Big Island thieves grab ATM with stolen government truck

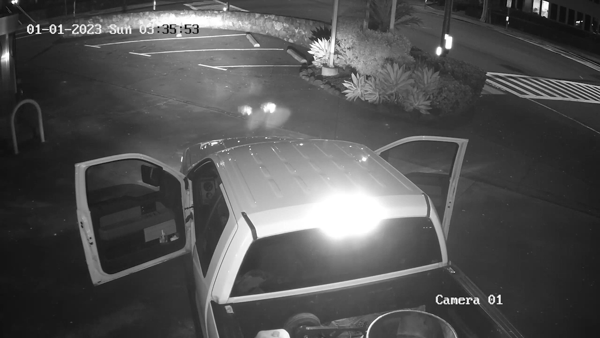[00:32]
most likely over the Christmas holiday. Then the stolen truck was used early Sunday morning to steal the ATM.